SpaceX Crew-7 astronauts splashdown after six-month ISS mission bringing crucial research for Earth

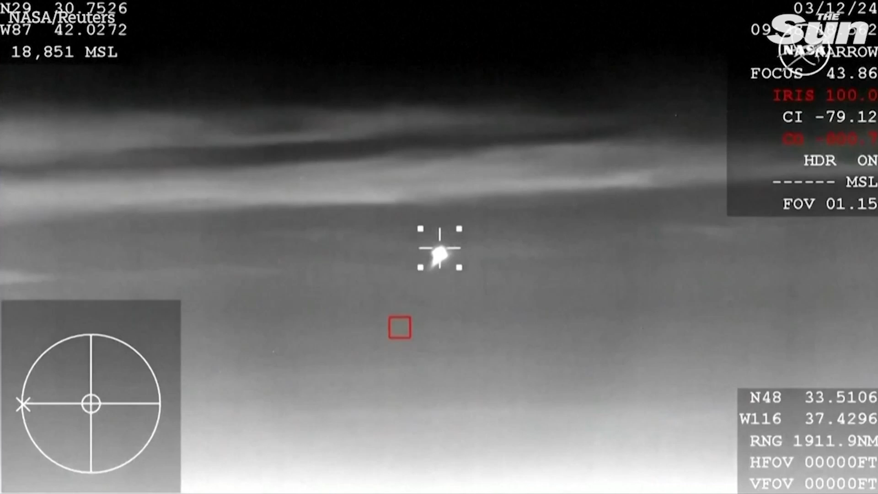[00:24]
And it looks like we are getting our very first view of Dragon there on your screen. It is streaking through the skies.
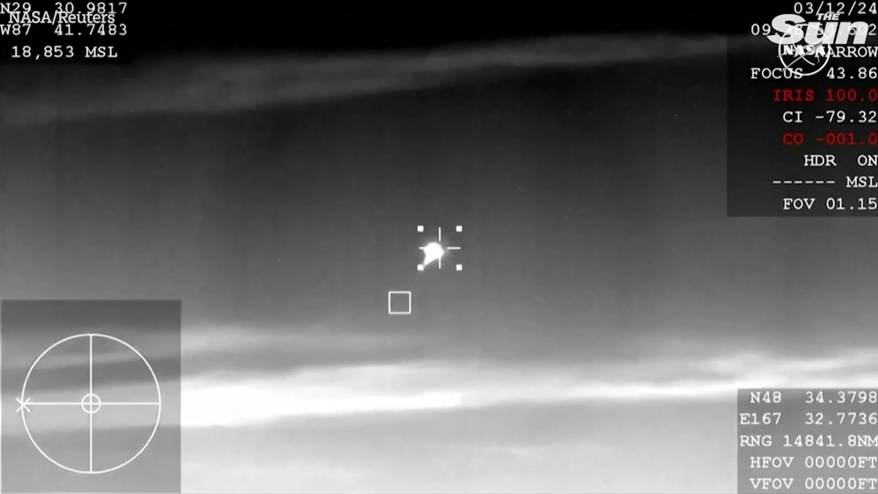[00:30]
It continues to re-enter the atmosphere. ...surface, and at that point in time, the capsule will be traveling around 120 miles per hour, and we can see those main parachutes deploying now.
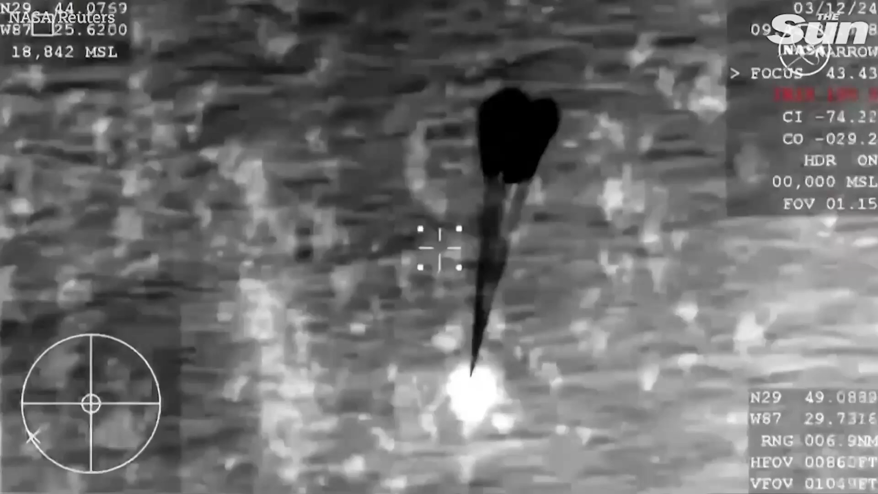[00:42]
Those drogue parachutes will land in the ocean, and hopefully we will be able to recover them, but they kind of sink quickly sometimes,
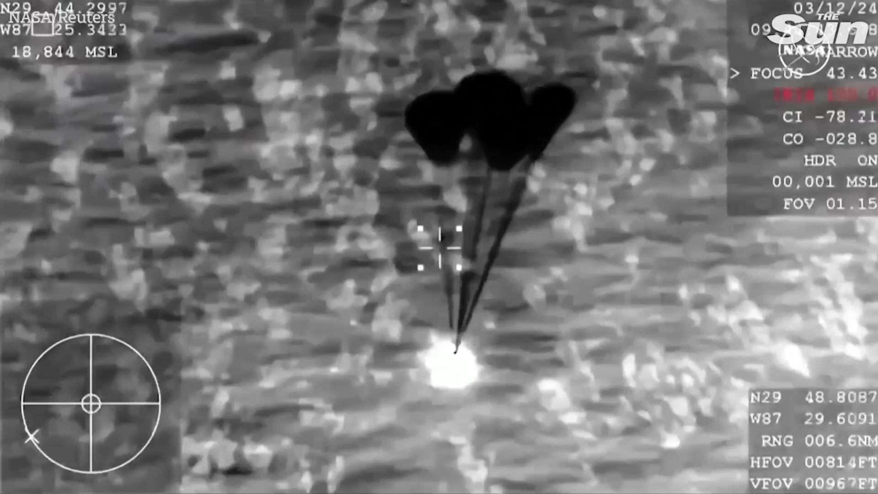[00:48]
so the recovery teams will go out and try to recover those drogue parachutes
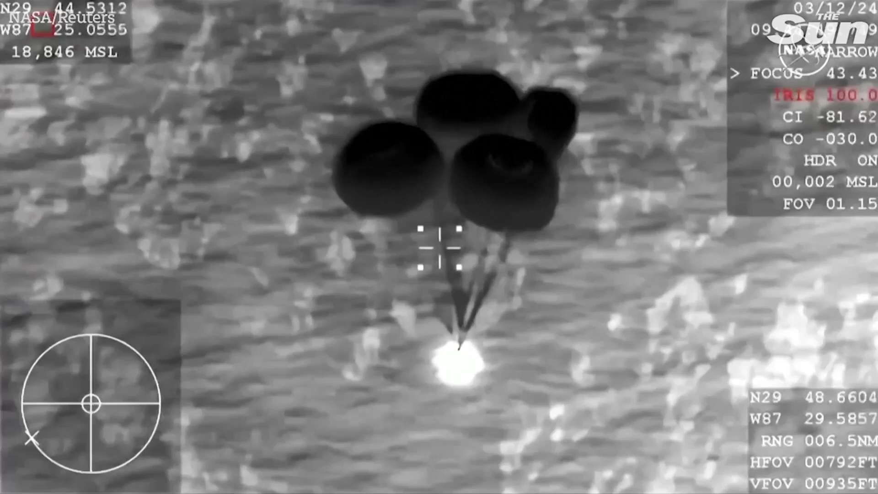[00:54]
for reuse on future cargo missions. And we can see here.
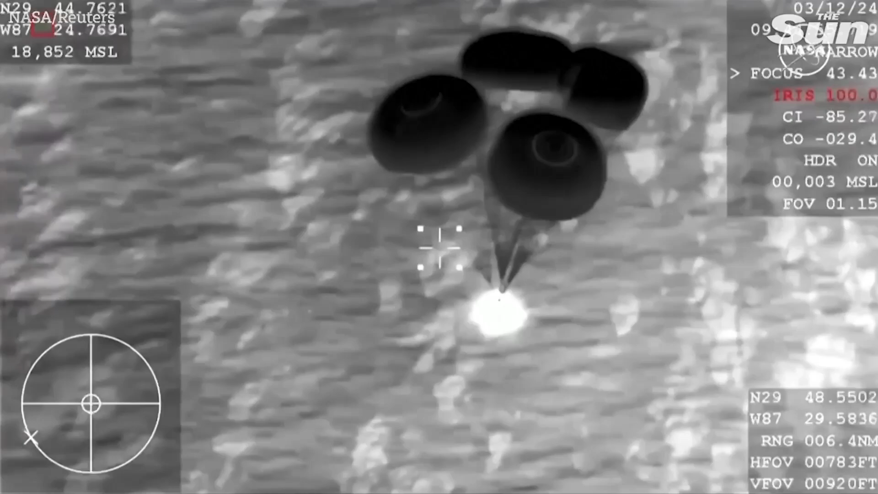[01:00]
Main chute descent rate nominal.
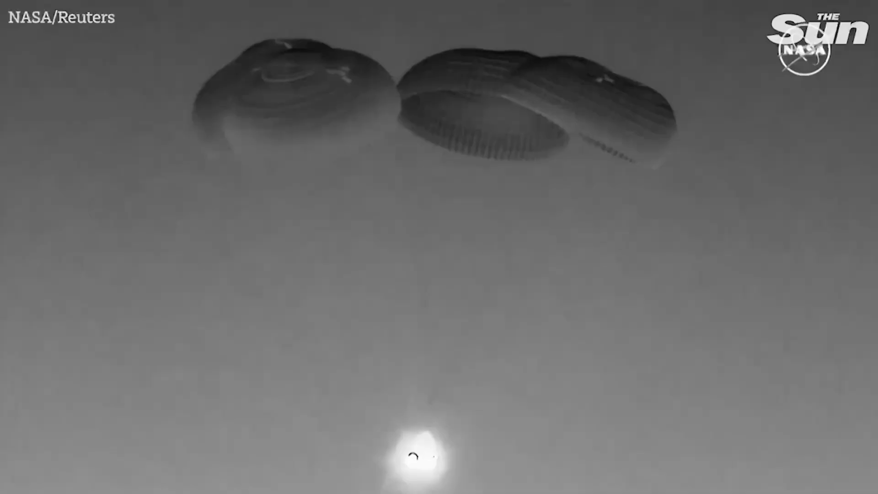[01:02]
What a beautiful sight.
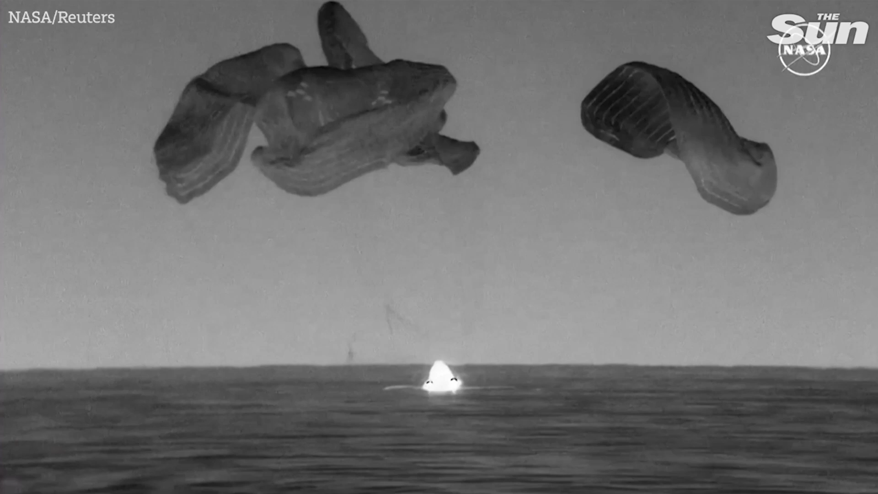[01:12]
As you can see on your screen, we have Dragon Splashdown. SpaceS copies, do the same. Visual and audio confirmation for Splashdown of Dragon Endurance.